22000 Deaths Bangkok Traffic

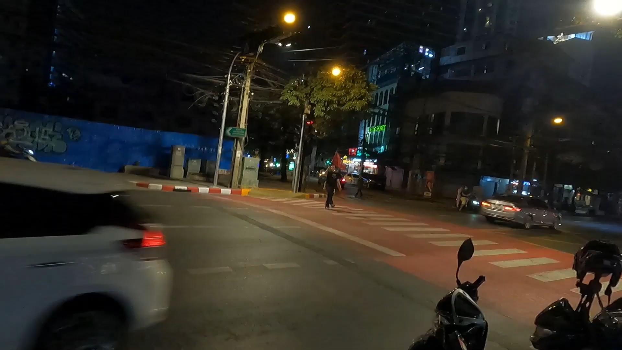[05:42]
Tonight's Monday night, so it's very quiet, but we'll just have a little look at this intersection and see if we can see what happens. Lots of motorbikes, no helmets.
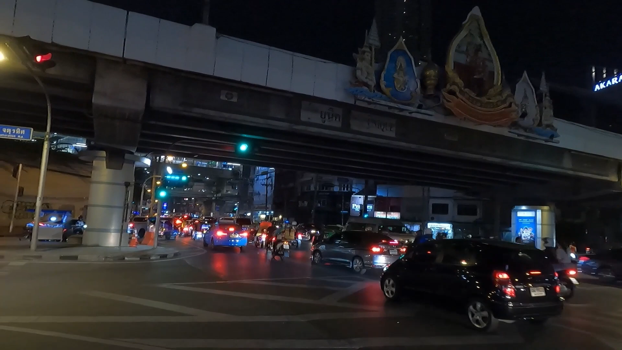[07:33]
Across the road has red, but they're still coming out into the traffic. So, that's just a quick example of one, and the bike says it's not even busy, but you just saw them. 40, 50 bikes just go straight through, and that's why you get seven accidents. Here's another case, coming down the wrong side of the road. I'm not sure if you can see, but all those bikes in the middle are all on a red light.